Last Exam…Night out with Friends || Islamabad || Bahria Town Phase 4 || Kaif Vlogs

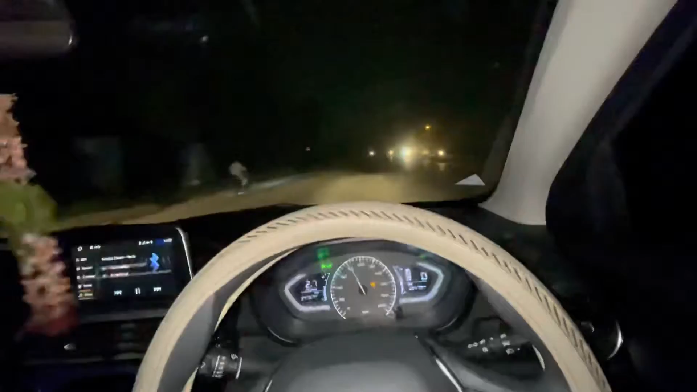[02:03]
ये हम जा रहे इस्लामाबाद तरफ. सही है F7 जाएंगे अभी घूमने के लिए.
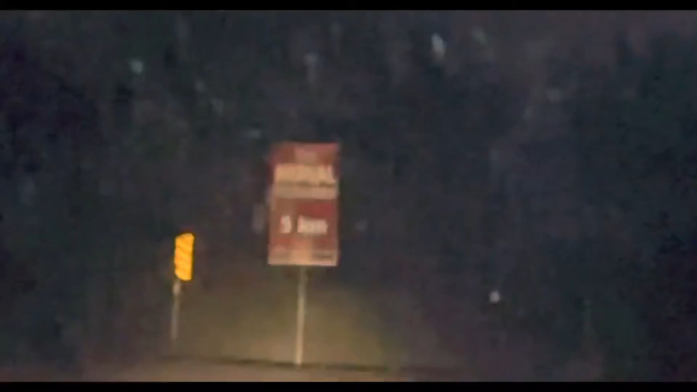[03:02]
ये आपको दिखा सकते हैं, ये आपको नज़र आ रहा होगा. तो यहाँ पे हम इन बाइक का चैलेंज करते हैं. हसन भाई बैठ जाओगे अभी इंशाल्लाह? चलो यहाँ गाड़ी खड़ी करते हैं. हसन भाई जाओगे अकेले में?
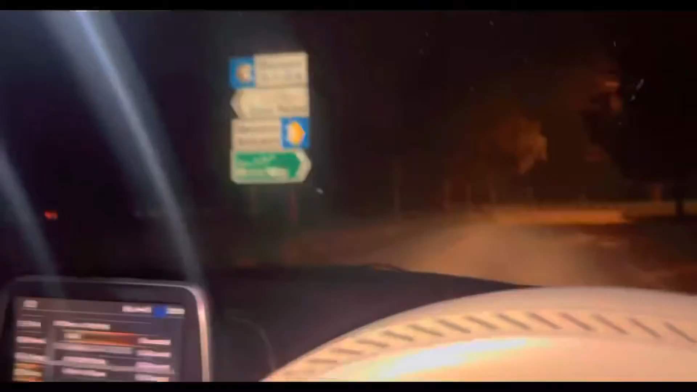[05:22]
और अभी हमें ले आए हैं इधर G7 G8 वाली साइड पे। भाई जान अभी ये भाई कह रहे हैं कि बेल्ट ऑन फेस 4 जाते हैं, और वो भाई कह रहे हैं घर चलते हैं, और मैं कह रहा हूँ कि घर चलते नींद आ रही है, ठीक है।
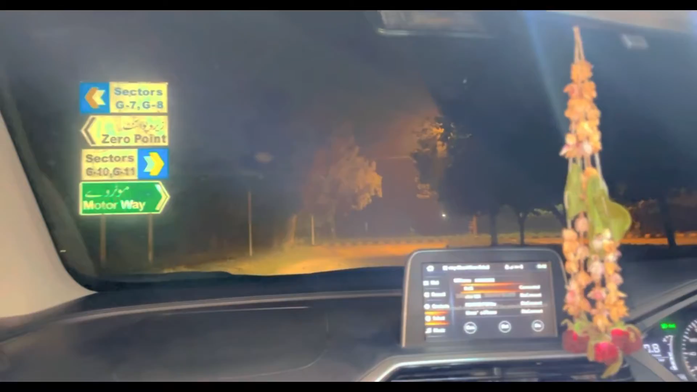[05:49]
ये हम इस टाइम G7 में, अभी हम G7 से मेरे फेस 4 जा रहे हैं, ये भाई सॉन्ग लगा रहे हैं, इंशाल्लाह ये निकल गया।
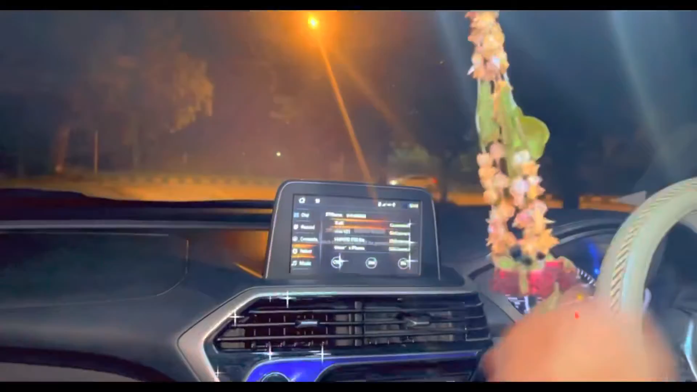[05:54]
हम आपके साथ अभी बेरिये फेस 4 में मुलाकात होगी।